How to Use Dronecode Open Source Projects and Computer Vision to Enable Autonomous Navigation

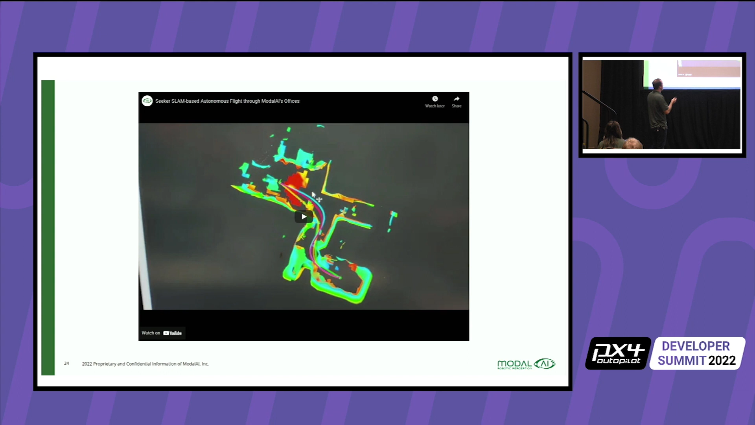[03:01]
and let's see it actually find the path i don't know why these aren't starting so here's the exact path that uh i had on the slide earlier
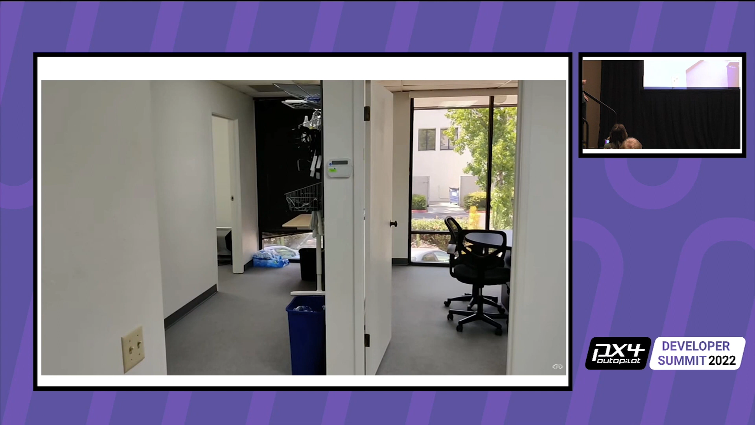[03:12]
so our reference drone is going to pop out of the a little closet in there and then fly the s curve down the hallway and back out and come to a graceful stop
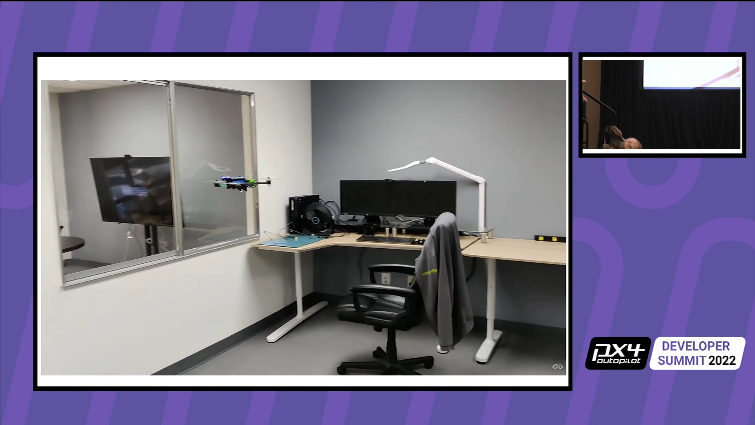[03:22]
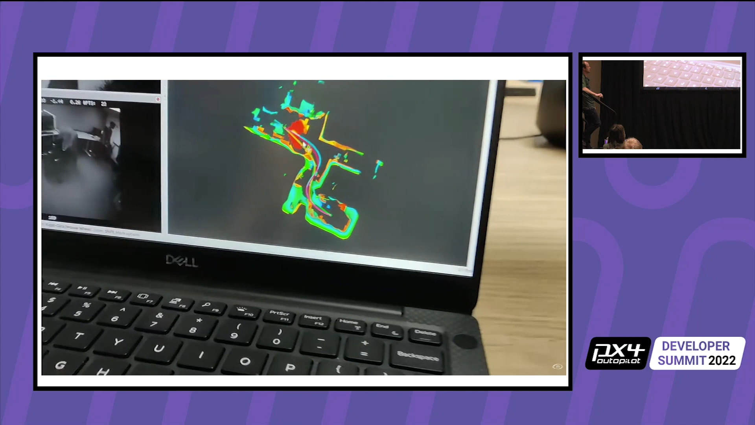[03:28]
and here you'll see the output from the path plan so there's a